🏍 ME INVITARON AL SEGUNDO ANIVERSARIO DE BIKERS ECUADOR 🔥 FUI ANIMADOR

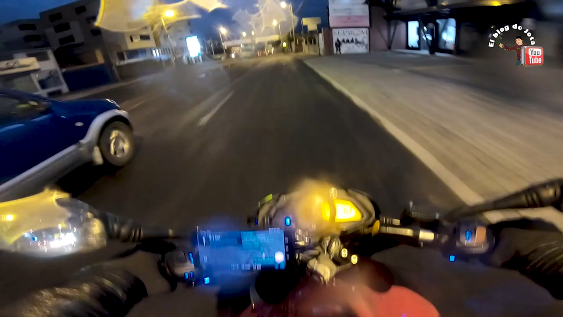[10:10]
ese evento, bueno, tiene pinta de que va de largo, así que nosotros, bueno, yo me estoy retirando ya. Bueno, aquí la aplicación me dice que hay un accidente reportado más acá adelante,
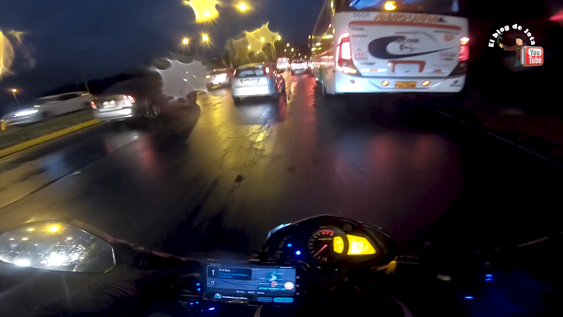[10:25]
por eso que va la ambulancia también, amigos. Vamos a ver. Que como verán, las vías están resbalosas por la lluvia, ¿no?
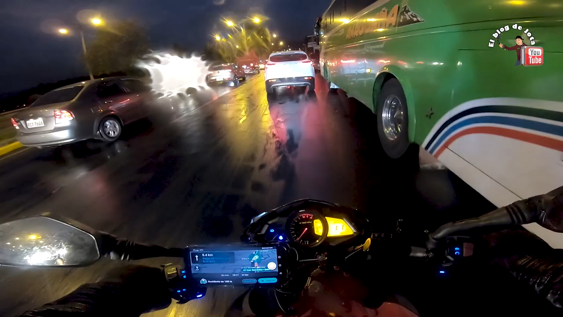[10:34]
A ver, aquí hay un accidente, a ver.